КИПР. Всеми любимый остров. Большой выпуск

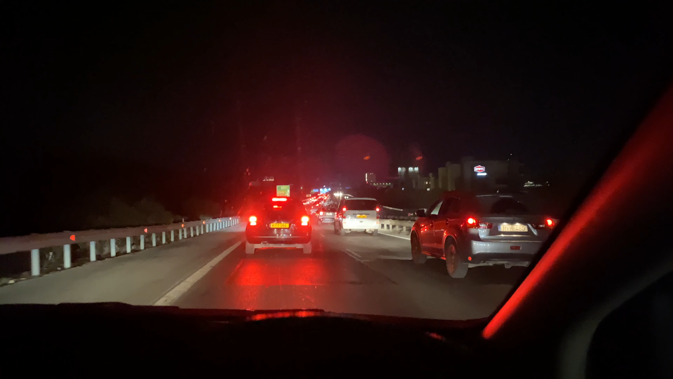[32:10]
на обратном пути уже встряли в пробку. Короче, на острове, оказывается, здесь тоже есть пробки. На следующий день в 10 утра мы отправились на морскую экскурсию от Айанапы до Фомагусты,